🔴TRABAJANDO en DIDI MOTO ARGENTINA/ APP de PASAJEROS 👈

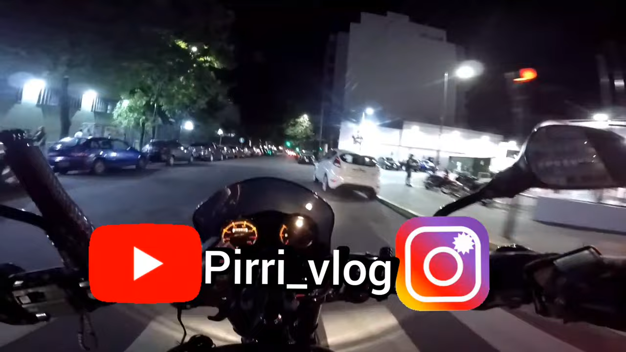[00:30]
quería acercarles esta experiencia a ustedes y bueno, y aprovechar, hacer 3 o 4 viajesitos nomás sin muchas pretensiones,
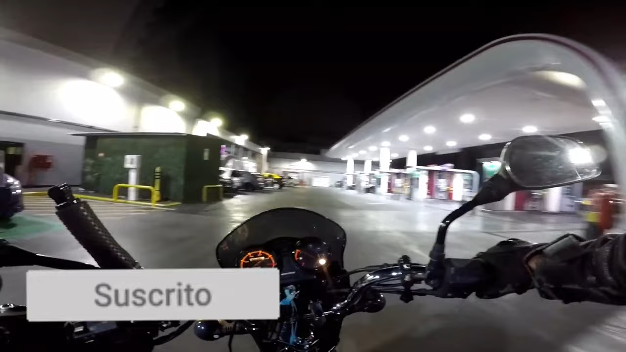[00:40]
como para ver cómo rinde esto bueno, mostrar el desempeño de la app y todo eso me vine acá a la estación de servicio porque sabemos que es un poco más seguro que en una calle solitaria,
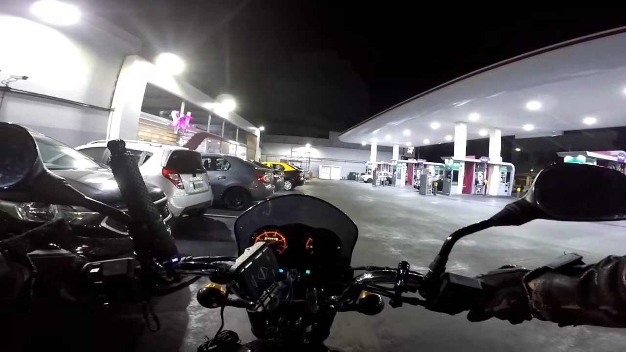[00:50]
así que bueno, sacamos el primer viaje de acá vamos a ver cómo nos va, bueno, vamos a prender la app ahora como verán,